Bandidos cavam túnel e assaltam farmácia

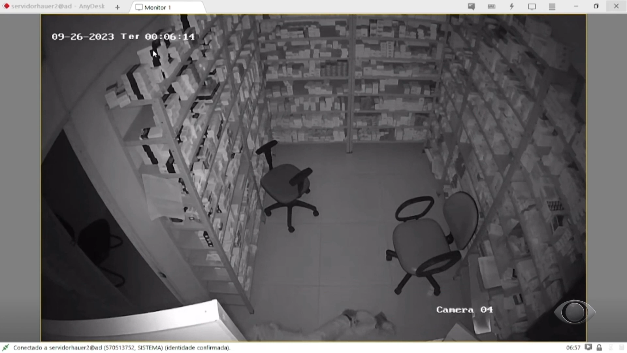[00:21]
O criminoso parece saber que há sensor de movimento e se rasteja no chão para não disparar o alarme. Logo em seguida, surge um outro homem. Ele analisa o ambiente e então desliga a câmera.
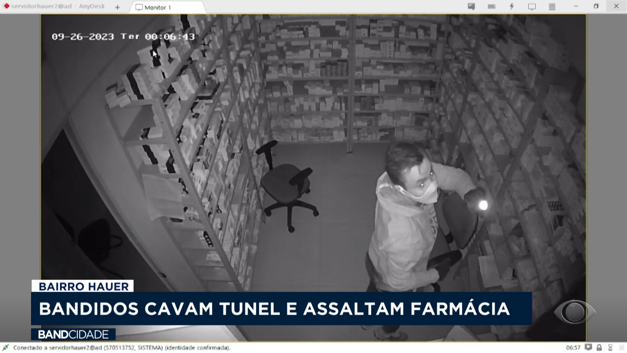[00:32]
Os proprietários da farmácia só souberam da invasão no dia seguinte. A gerente esteve na loja já pela manhã para iniciar o trabalho e encontrou já de cara, ao abrir as portas, a loja toda bagunçada.